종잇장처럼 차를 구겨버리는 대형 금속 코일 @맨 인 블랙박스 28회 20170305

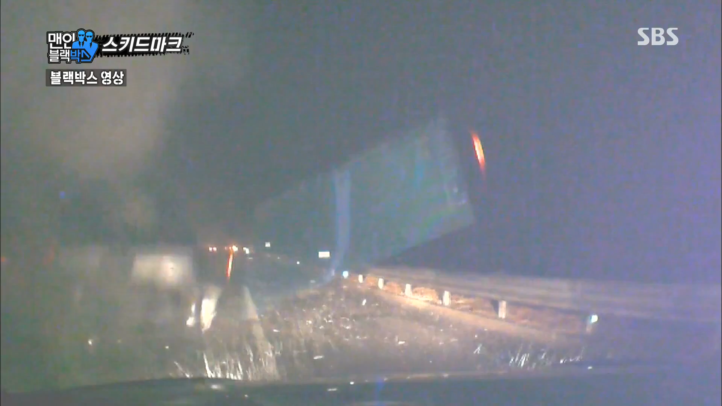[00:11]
보고도 믿기 힘든 사고는 한순간입니다. 아이고 복합적으로 일어난 것 같은데요.